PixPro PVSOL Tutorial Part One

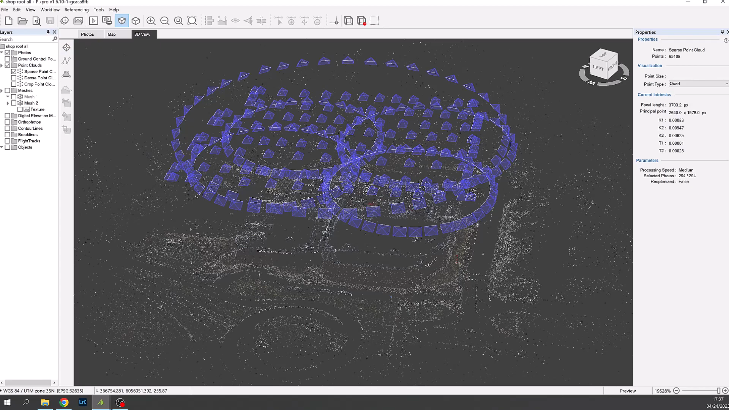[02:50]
These can be disabled and now we can see the sparse point cloud.
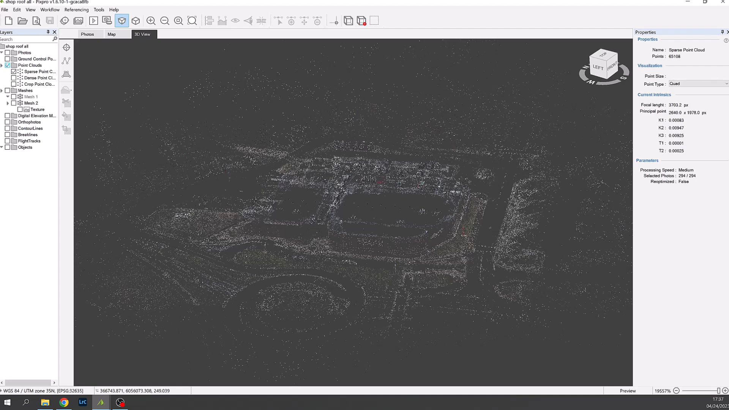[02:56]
Using the sidebar on the left we can see the dense point cloud now.
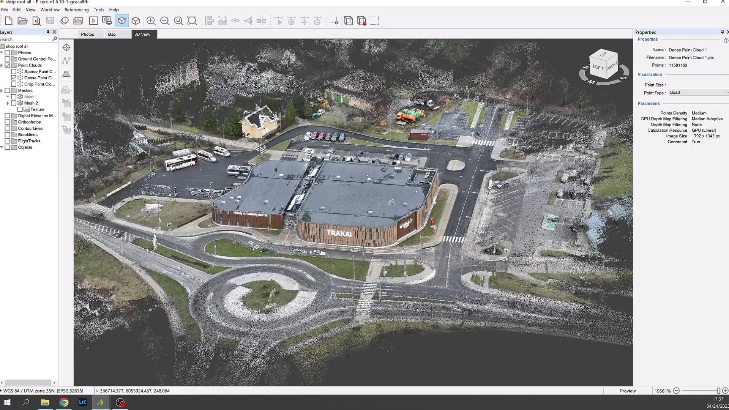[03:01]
This is more realistic to the 3D model.
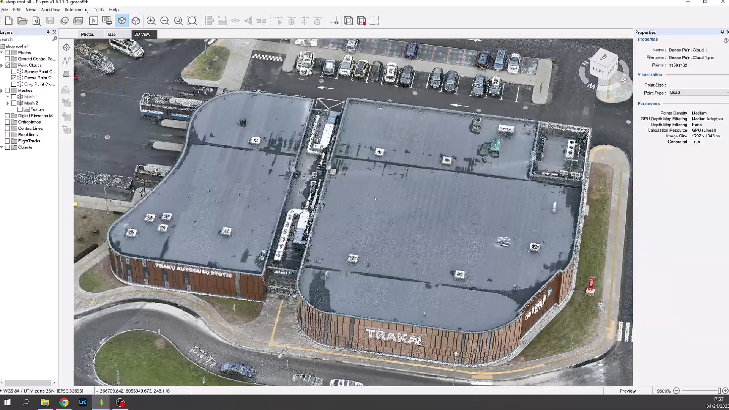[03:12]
We now need to crop this point cloud to leave just the building. This will minimize the size of the 3D import for PV Sol.
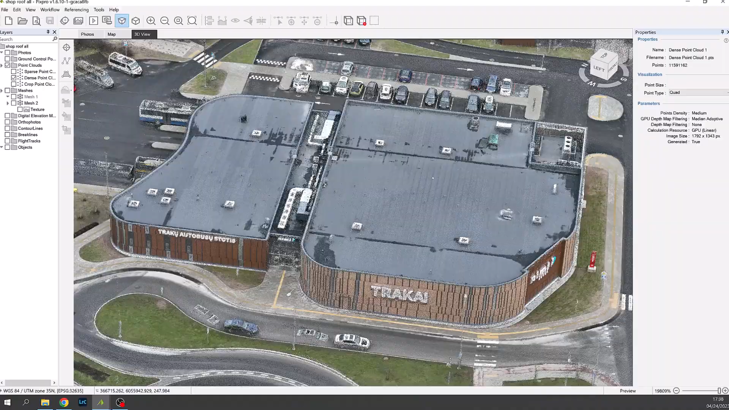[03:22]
Details such as trees, hills and neighboring buildings can be imported into PV Sol as a 2D image later.
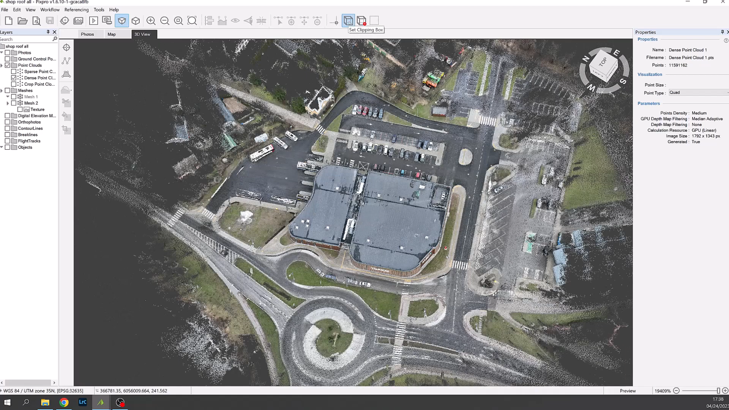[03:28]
So we now choose the clipping box function.
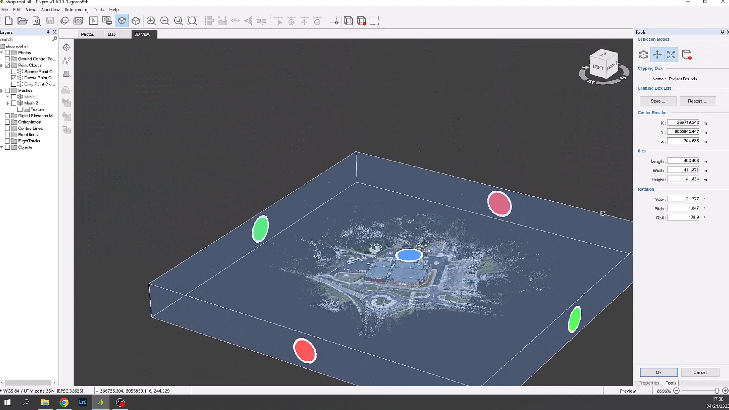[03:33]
This is enabled in the top menu.
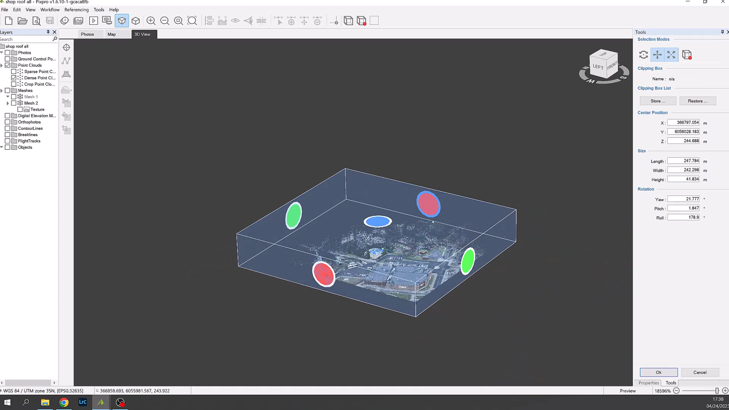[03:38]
Then we drag the box sides tight around the building using the colored circles.
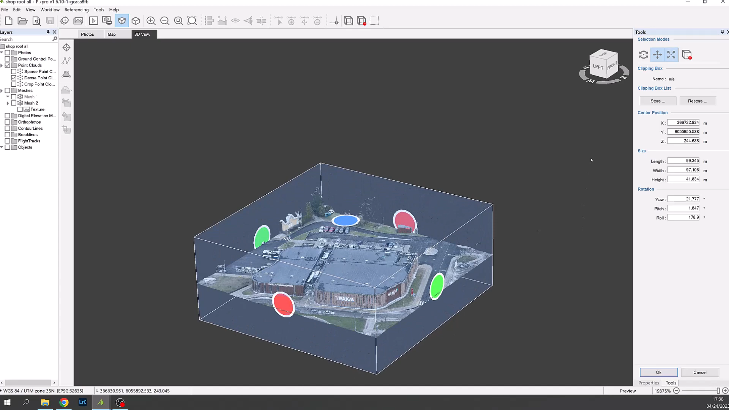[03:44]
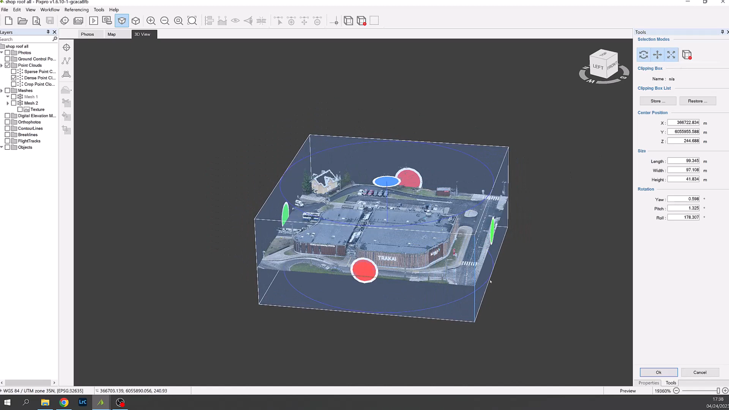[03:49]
We can also rotate the box to get a better view by enabling that in the tools panel top right.
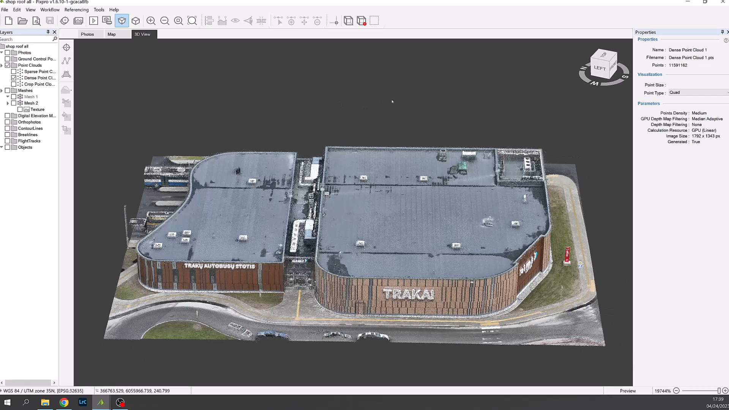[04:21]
We can now proceed to clip the dense point cloud. Click on the sidebar and right click selecting crop to the clipping box.
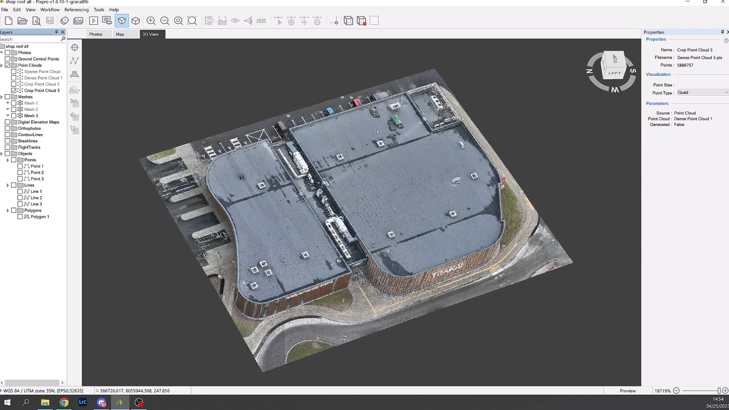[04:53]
The new name in this case is called point cloud 3. We can now create the mesh.
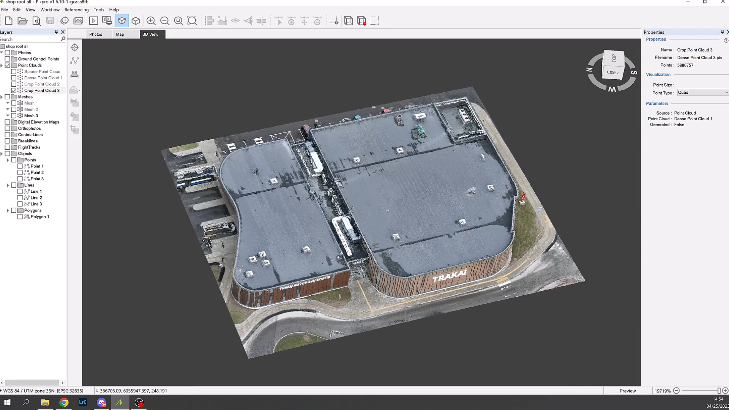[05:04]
Right click on the sidebar on mesh and then generate mesh. With a dialog that appears or PV Sol we choose 50,000 triangles. We can also check texture parameters. And set to single atlas with a size no greater than 8192 by 8192.
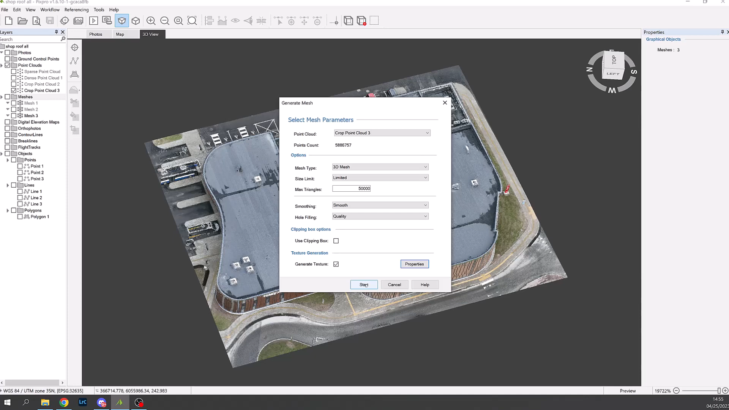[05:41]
Then press start and the mesh will be created.
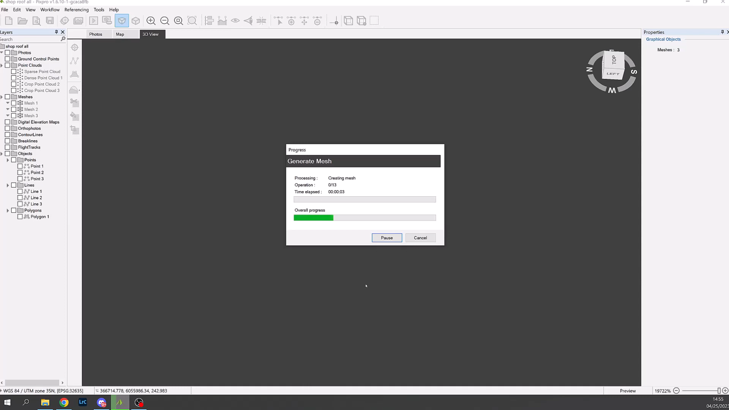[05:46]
There is a short wait and the video will now jump ahead to when this is completed.
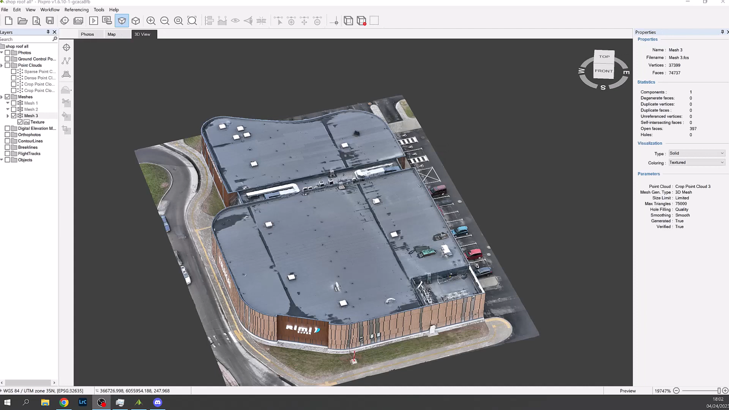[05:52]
We now have a 3D mesh with textures and scale information. You can cross check the scale information by creating a line. For example the car parking line on the tarmac was measured on site as 5.18 meters.